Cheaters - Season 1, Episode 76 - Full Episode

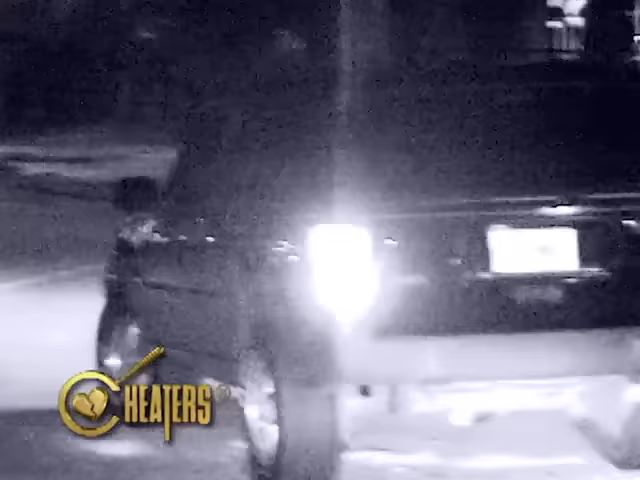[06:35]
But instead of heading directly to school,
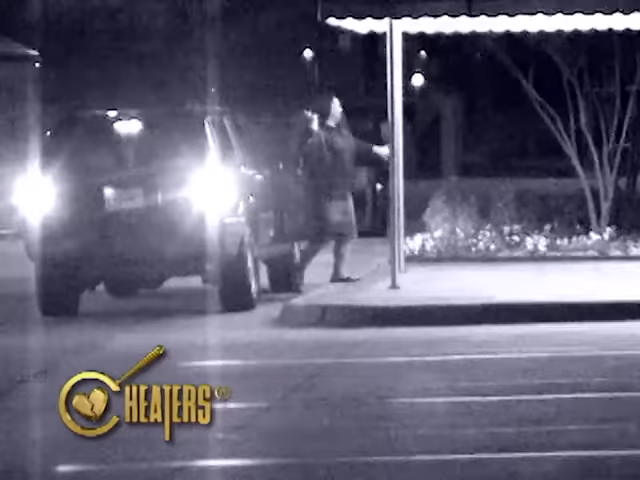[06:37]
Evan drops Melissa off at one of the two jobs she works, ironically, to pay for Evan's college tuition.
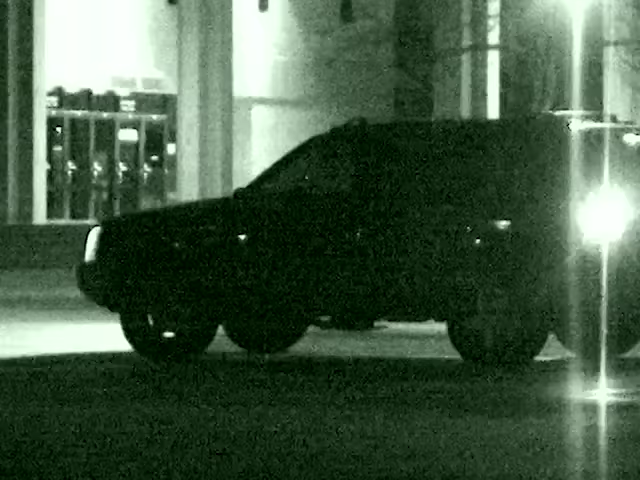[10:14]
They're now in a vehicle. They're now leaving location. Just stay close.
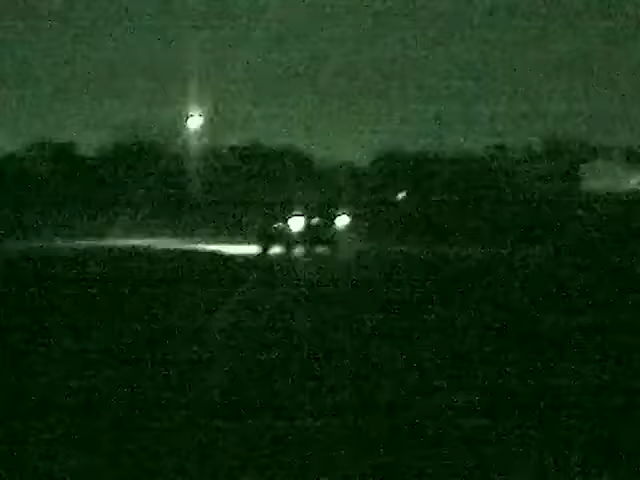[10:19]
They went out to the parking lot, and now they're back in the car. What direction are you headed? They're headed south.